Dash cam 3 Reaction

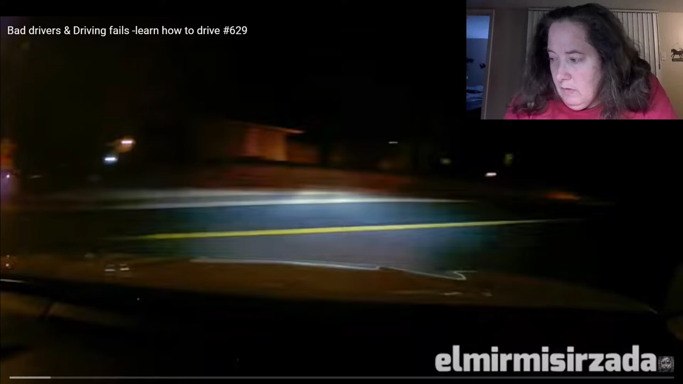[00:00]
Hello, here we go. We're gonna do another bad driving video. So let's see how this one goes. Getting right into it tonight. What the?
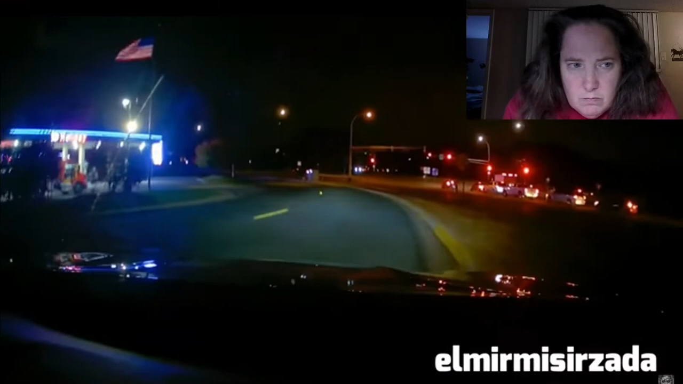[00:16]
Runs a stop sign plus drives on opposite lane.
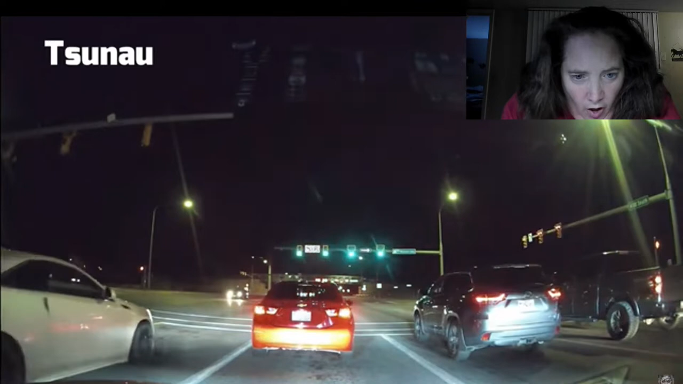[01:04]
Whoa! Semi runs a red light.
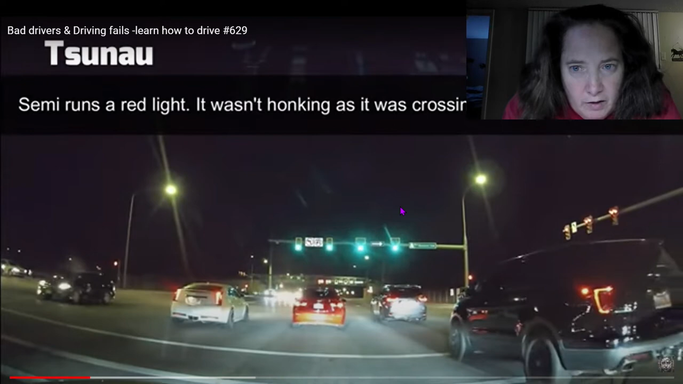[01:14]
It wasn't honking as it was crossing the intersection. To be fair, they have a harder time stopping.
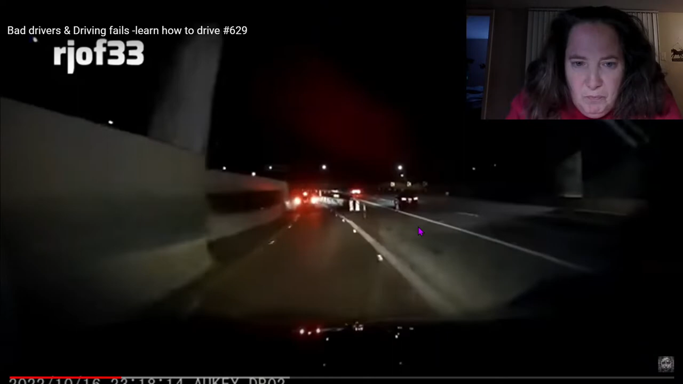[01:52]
Yeah, hi, dude. Not a parking spot. Idiot backing out of express lane. My dad was driving. He saved us all of our lives by paying attention. There were five people in our car. Yeah, that's why you pay attention when you drive, people. Okay, it's running. Nothing's happening.
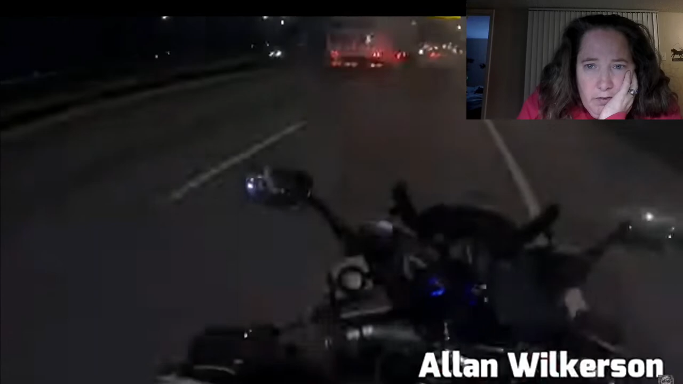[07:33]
Oh, okay, I thought that guy was gonna break shit too. You know, 18-wheeler scares the tar out of me when I'm driving in a car.